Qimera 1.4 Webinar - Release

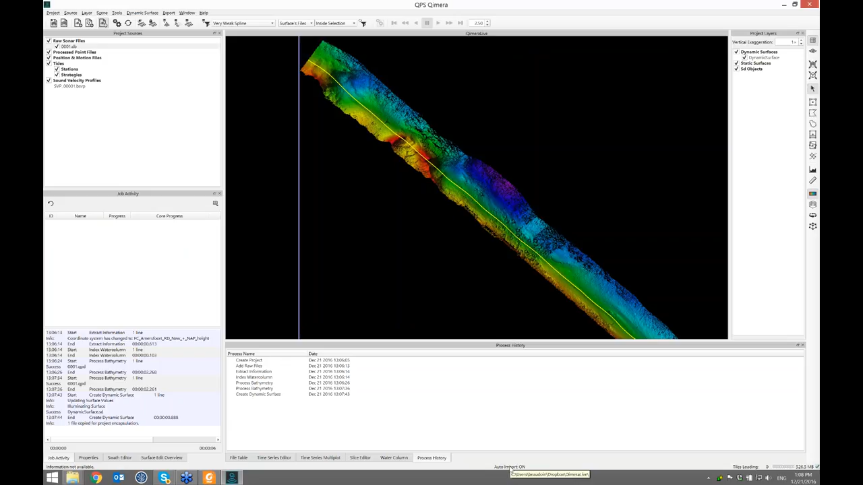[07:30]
And also the sign is if you come down here to the bottom, it says auto import is on. And the tooltip shows you the directory that it's monitoring. And this just gets to work. So what I'll do is tune this a little bit. I'll color the surface by standard deviation because I want to keep an eye on that in real time to see the overlap between my files and see if it's acceptable or not.
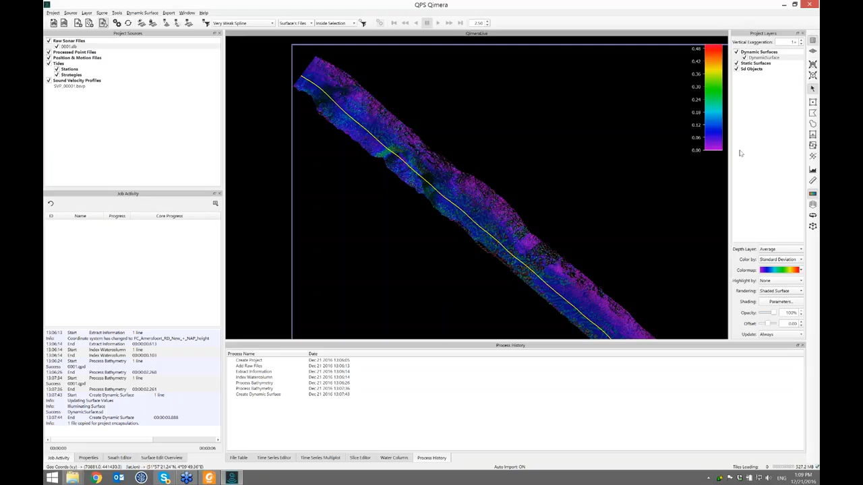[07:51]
And I'll change the color map to the midwater color map, which is nice.
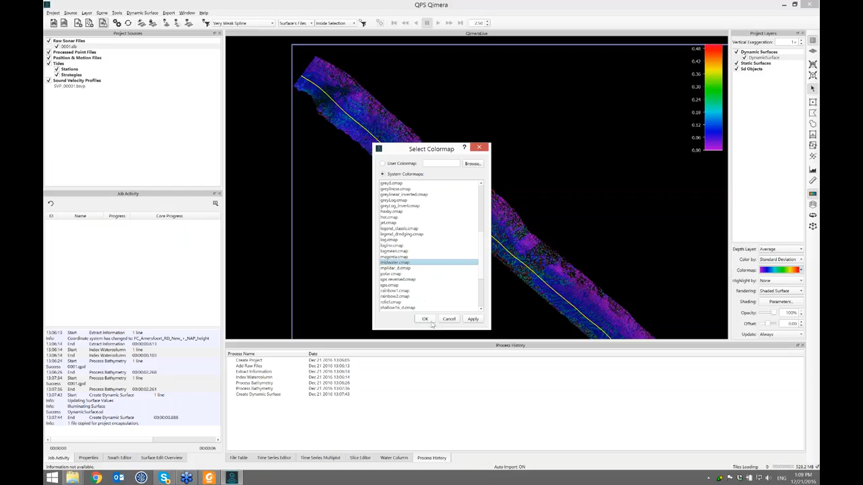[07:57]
We pointed out in our last webinar for showing off where things get big and ugly and nice and calm blue when things are okay.
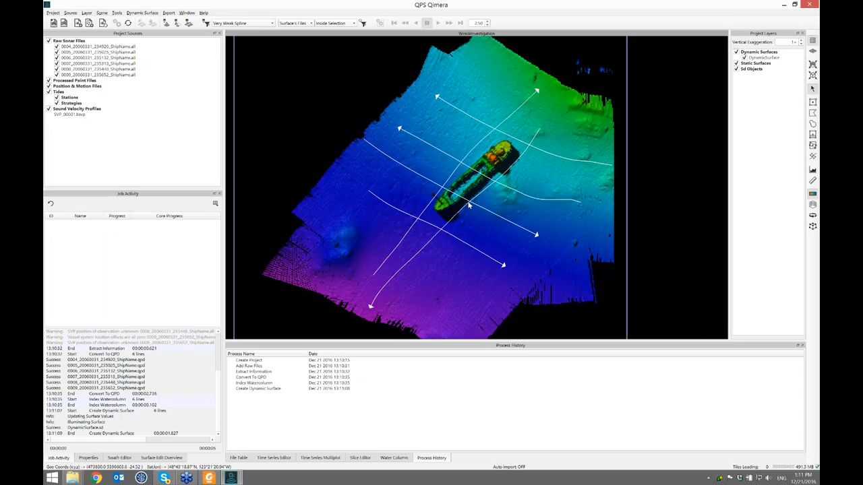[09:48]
So now I'm here. I need to do the job of looking at a REC. So let's tip this on the side and go to 3D view.
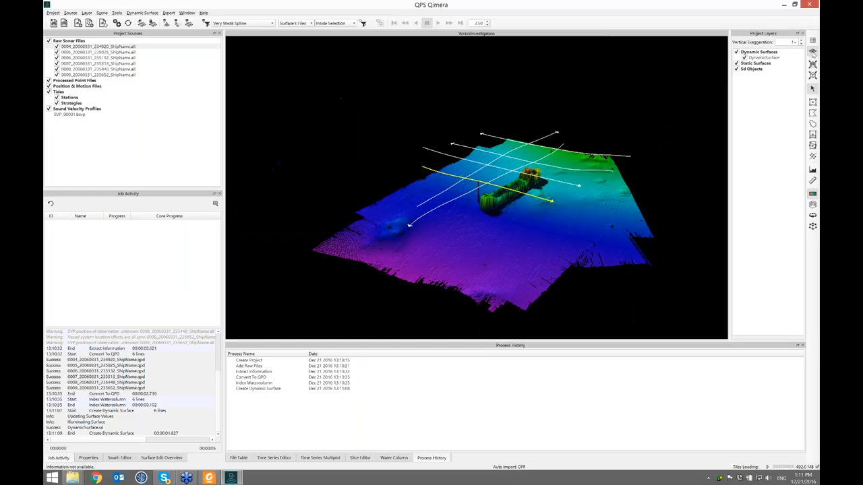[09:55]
And we can see that the REC was largely captured. There's something interesting going on off to the left.
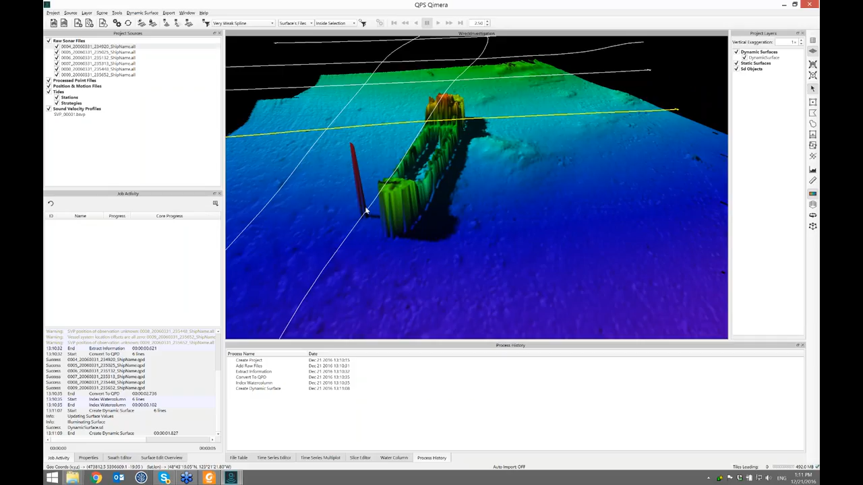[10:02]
And if we go into the swath editing mode, what we had since we shipped Chimera 18 months ago was the ability to look at water column data.
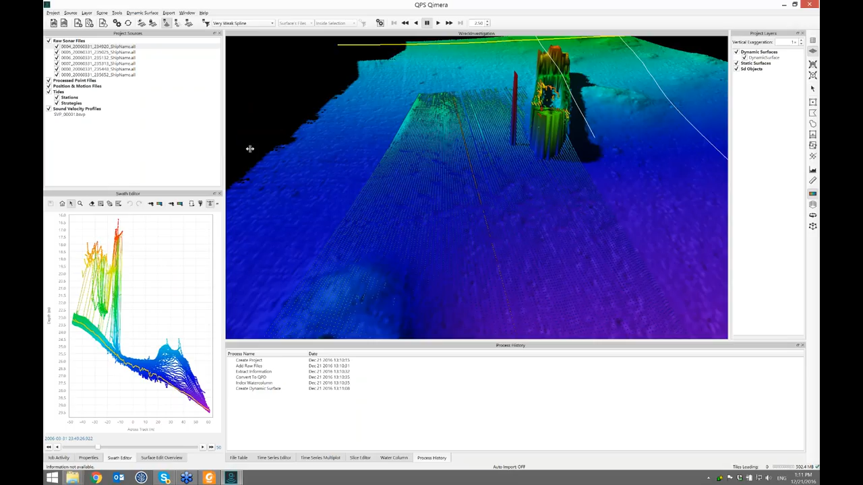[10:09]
So that ability is still there. And what we've done is added the ability to do some extra cool stuff with it. So I'm just going to tune my swath editor a little bit for this job. I'm going to increase the ping buffer.
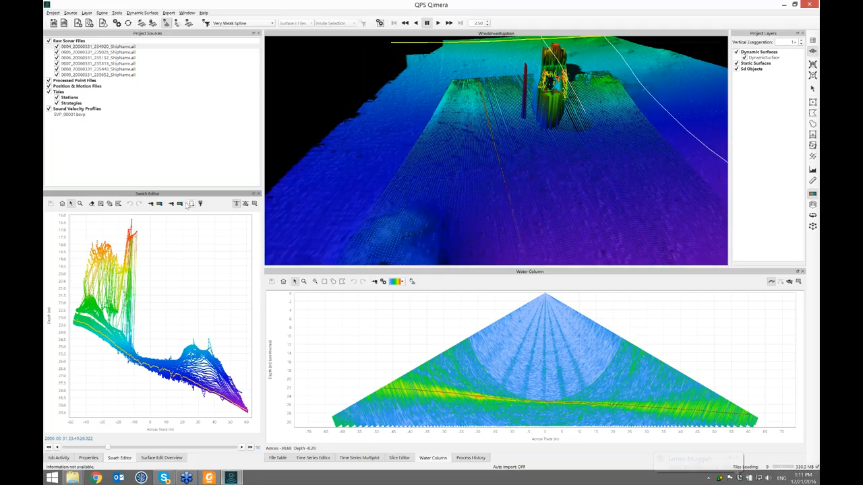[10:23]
I'm going to color my swath edit points by intensity.
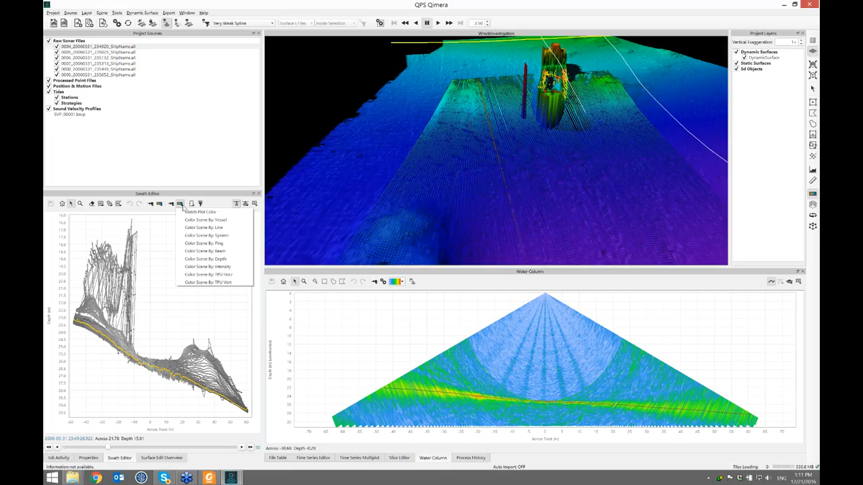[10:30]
And I'm going to color them the exact same in the scene. I'm going to match the plot color in the scene. So now I'm seeing color by intensity there. So if I come over to the scene and I hold down shift and left click, I can drag this around and reposition it to the view I want. And I want to get looking from behind. There's the survey line going off into the screen. And one more thing here, I want to have my above view. So this is the above view of the swath editing. And then the one above that is the behind view. So all of these views let me get straight to work.
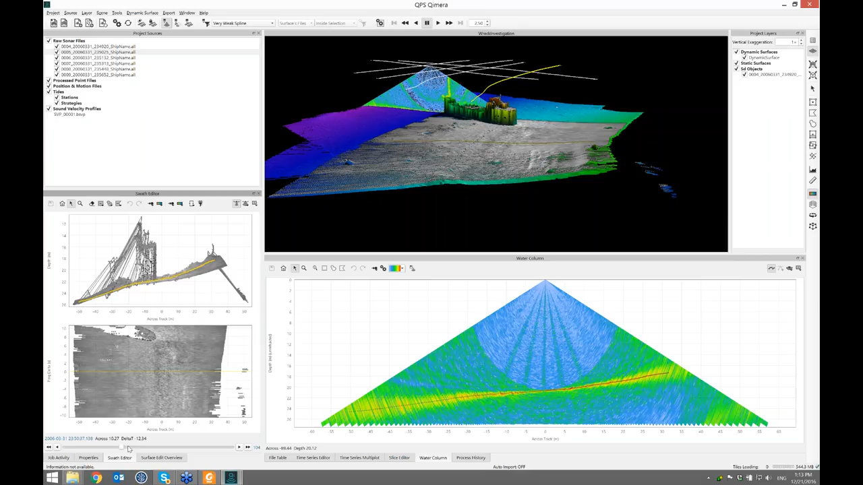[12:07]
Well, what I can do is quickly spin through my files. And again, I hold on shift and click and I spin it around to get my behind view. And I start scrubbing through my swath editor here to figure out where do I image the mast. And because I've got the scene integrated, I can tell that I'm not going to have a really good imaging of that mast from this particular pass.
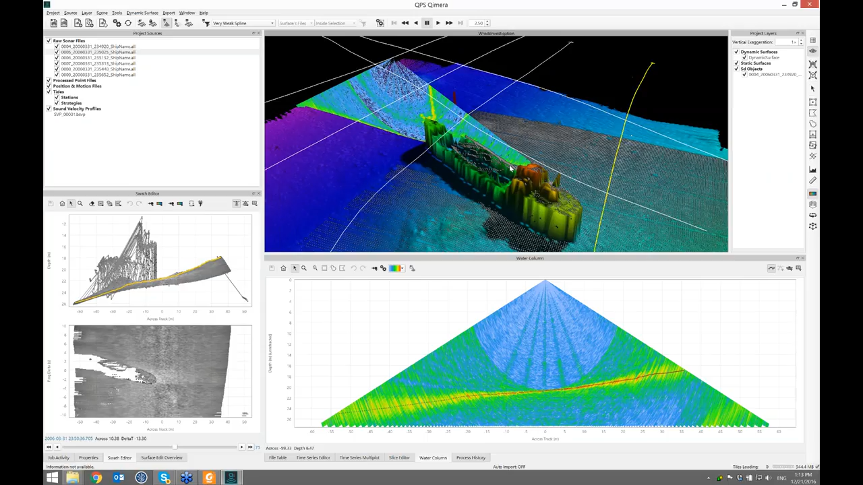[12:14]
But what we'll do is, oh, James just got a new file in for me. Let's pop over to Chimera Live. Oh, sure enough, yeah, it's just cooking in the background. That surface is growing. I've got three files in now. We started off with one. We've got three. Oh, there comes another one.
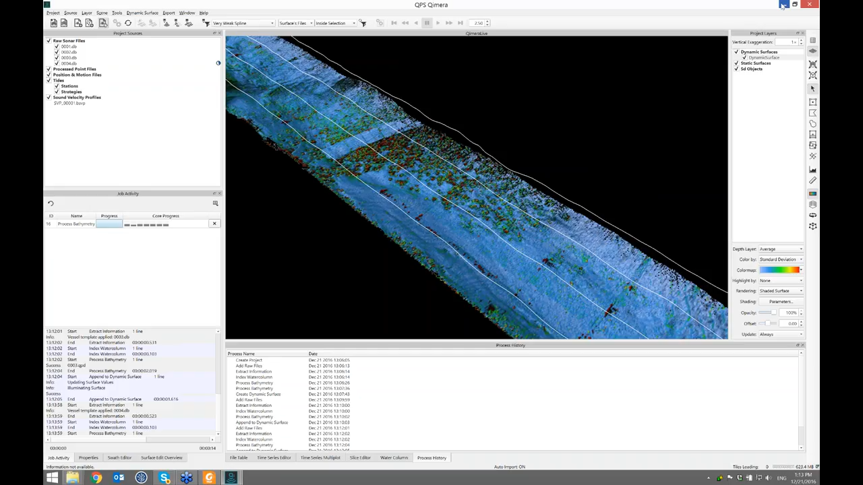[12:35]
Okay, so back to the water column work. I can see in this view that there really isn't a good imaging of the mast at all as I scan back and forth.
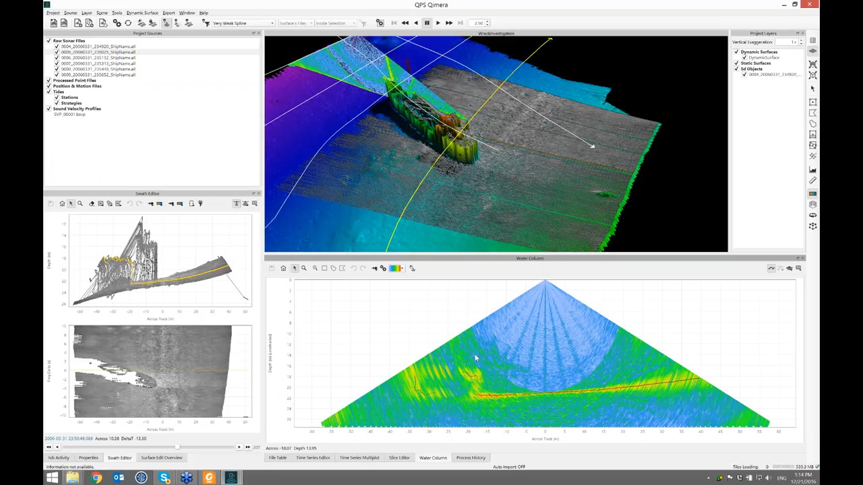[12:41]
So I'll skip this line, go to the third line. And again, I go to the scene.
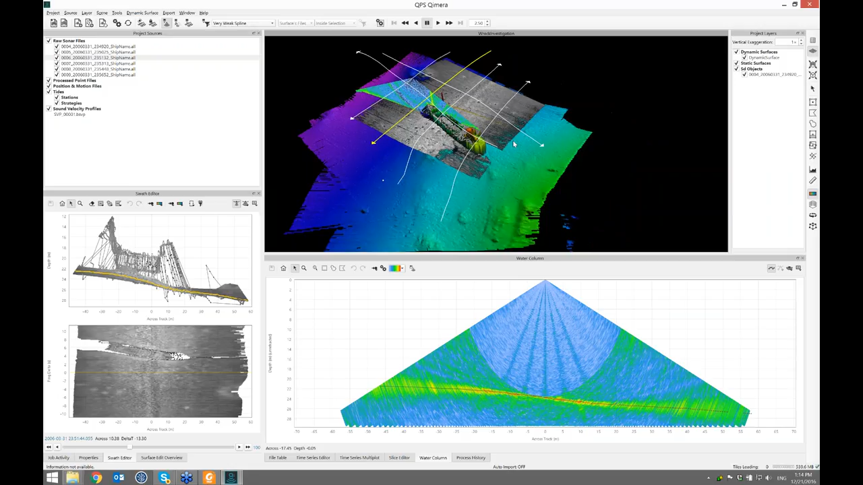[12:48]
I hold down shift and left click and just spin this around so I get the behind view so that mentally I don't have to be flipping my left and right. I'm looking in the same direction down here as I am here. So with this pass, I would expect that we would have imaged the mast for sure based on that first snapshot that we saved. So if I scrub along and time in my swath editor, oh, there's the mast there. Sure, I see it. And I use the A and the D key to narrow in where I want to be. That's probably the best shot there.
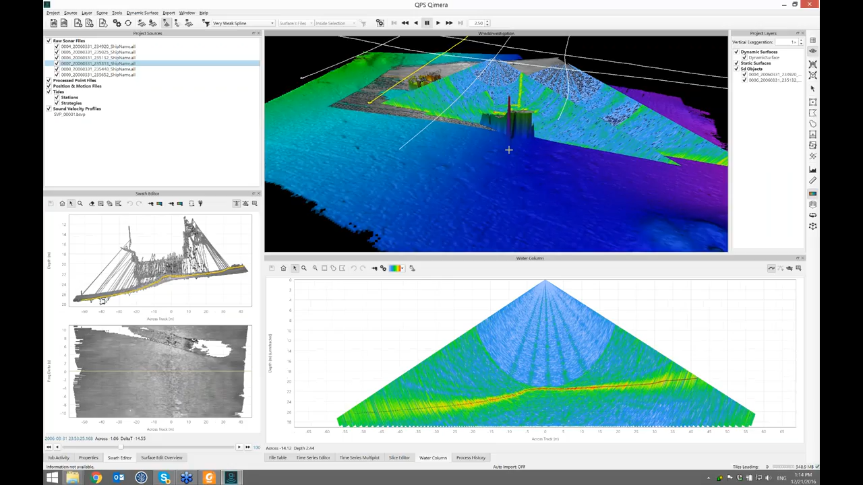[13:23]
So we're going to save another snapshot. And we'll go to the next file. Zoom out a bit. Shift and left click drag to spin that around where I want to be looking from.
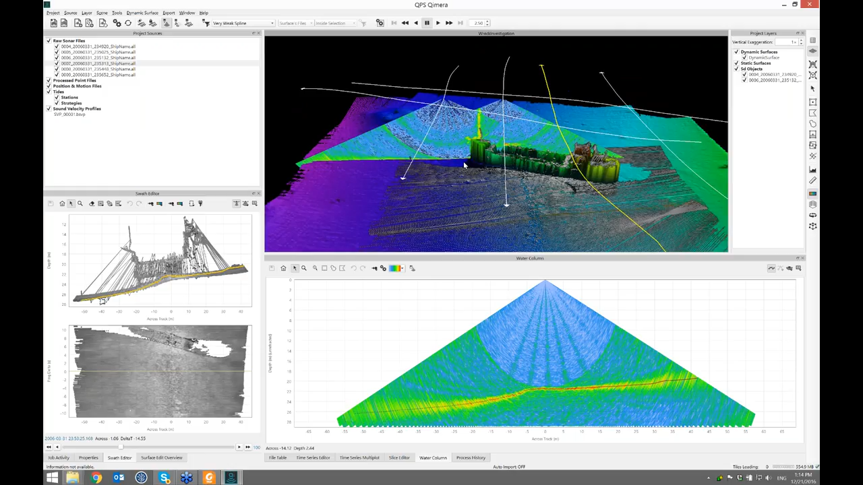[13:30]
And then I do the same job. I scrub along in the swath editor and I find where the mast is. And it's just off the left edge, the port side. And you can see that the sonar tracked it a little bit here on some pings but not all.
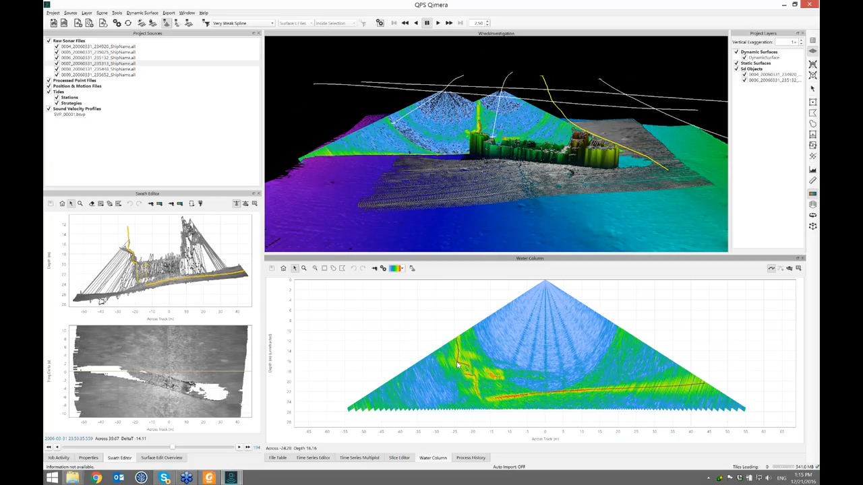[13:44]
So that's probably the best one there. I'll save another snapshot. Jump to the second last line. So this one's running down the long axis. So again, shift, left click and drag to change my view. Now these fans are getting in the way.
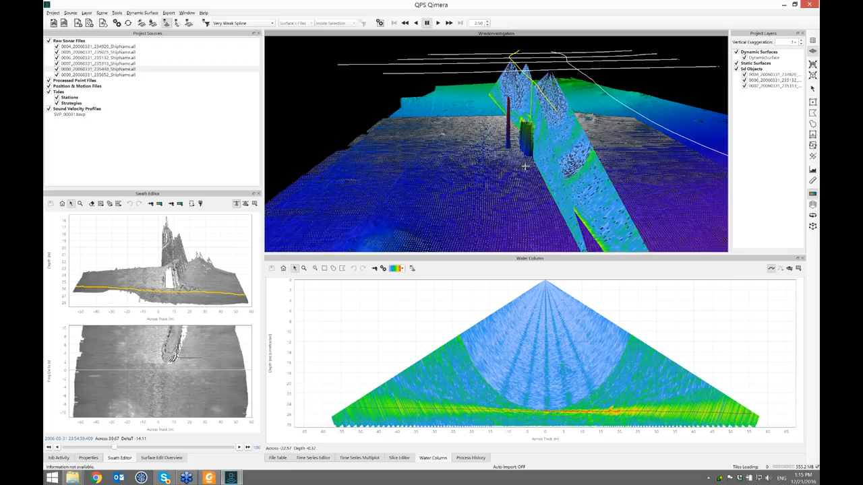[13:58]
I'm going to turn them off for a minute here. I just turn off that and they're just not drawn. And again, I can see really clearly in the backscatter image, the swath editor, where that mast is.